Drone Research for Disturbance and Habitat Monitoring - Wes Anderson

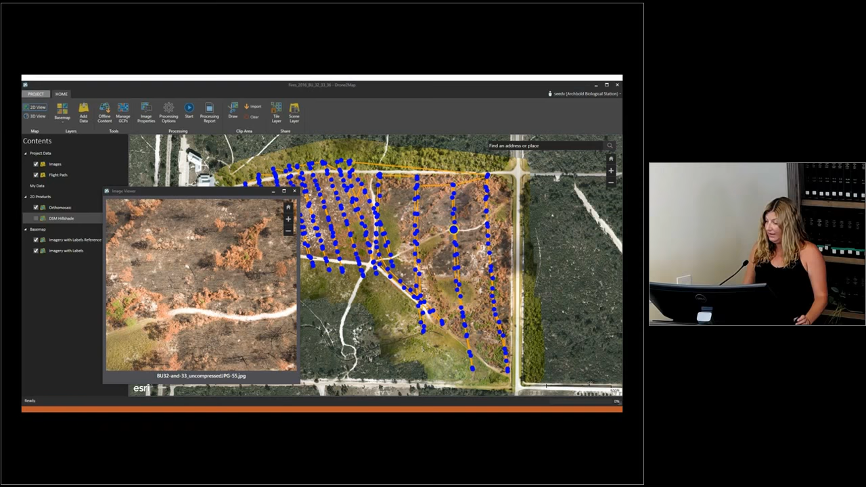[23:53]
It also will produce this digital surface model, which I like a lot, and digital elevation model.
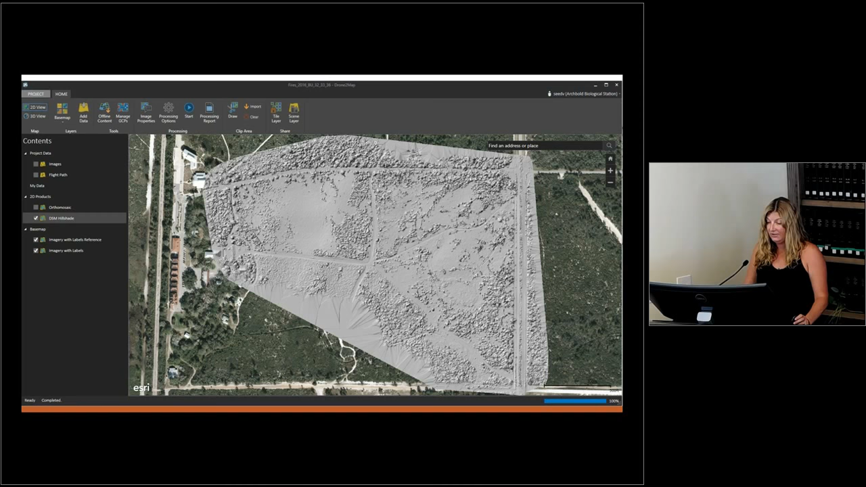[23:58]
And it does have the ability to make a 3D textured mesh, which can then be added to ArcScene, which is another ArcGIS product. And this you can actually grab it and sort of twist it and move it around and things like that. So we have ideas to do, you know, more canopy density types of studies for scrub j habitat and things like that are ideas that we have.
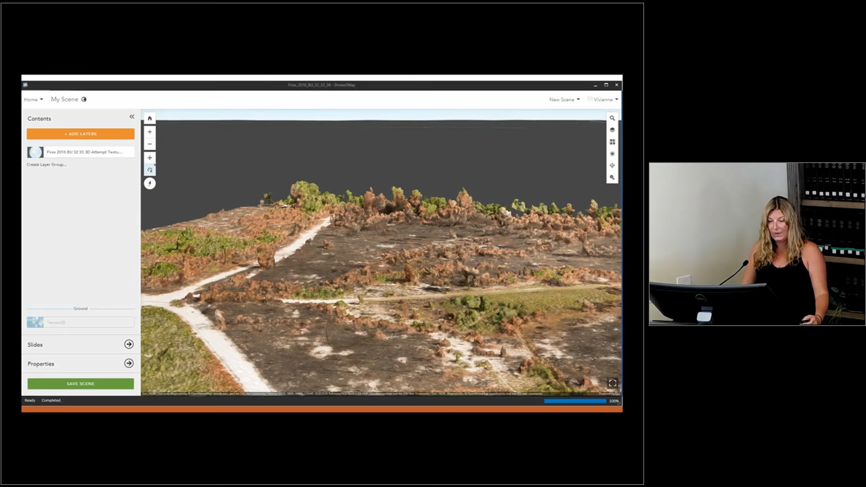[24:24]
So, you know, this is kind of showing the different things that it can do.